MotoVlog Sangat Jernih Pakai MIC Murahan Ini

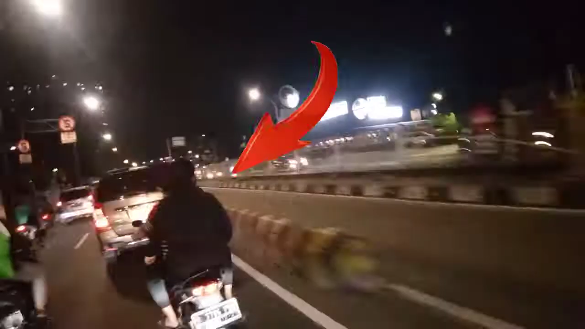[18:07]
Pake Helm Coba Kalau Kesenggol Kan Bahaya Sendiri Tuh Helm Tarok
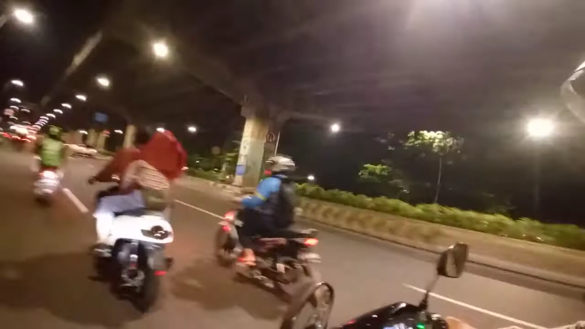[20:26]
Tangkap Kita Tangkap Let's go Tangkap